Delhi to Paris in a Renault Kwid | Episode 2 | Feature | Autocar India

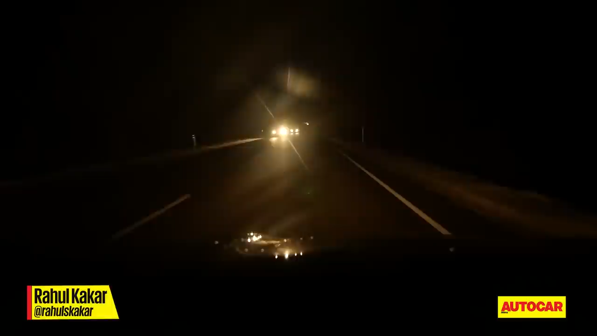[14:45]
It's just 6pm in the evening. It's winter here, so it's really dark.